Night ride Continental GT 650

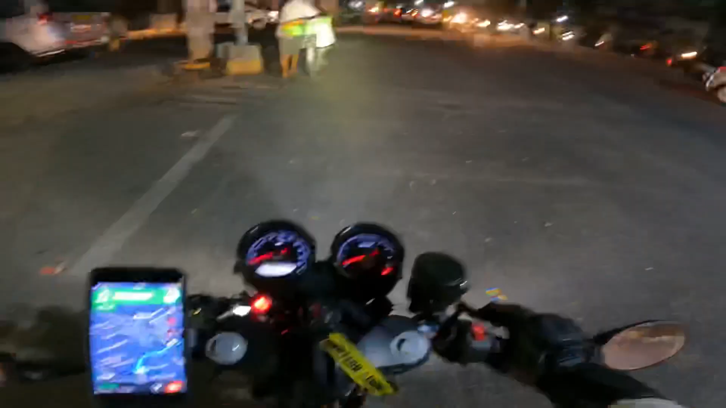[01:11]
My lights, which is focusing way higher. Yeah, that's better.
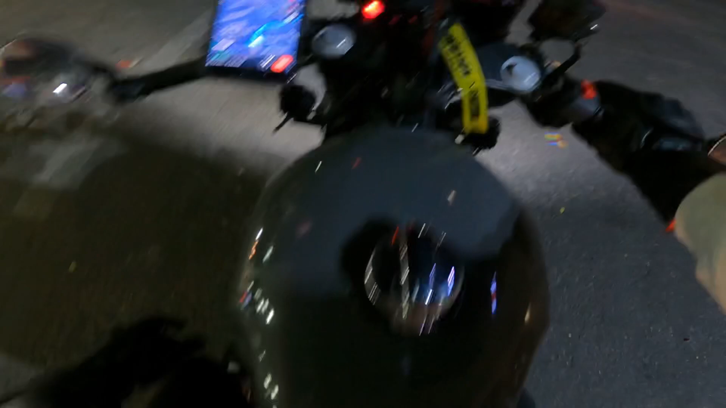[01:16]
Also, my headlight doesn't work.
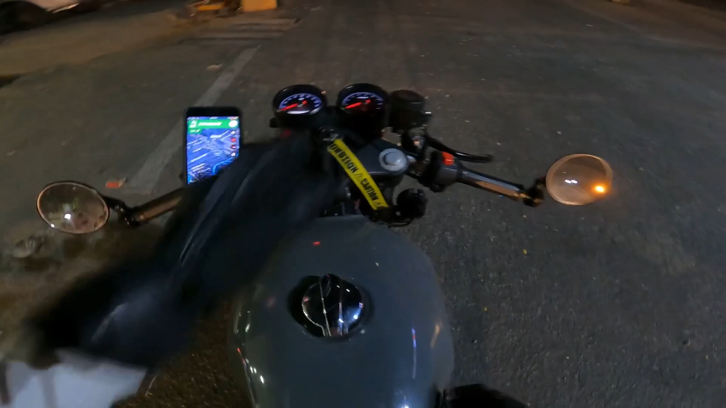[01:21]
It's only the fog lights I'm depending on right now. So headlight is not connected right now. Bike is still under work. There's a lot of work to be done.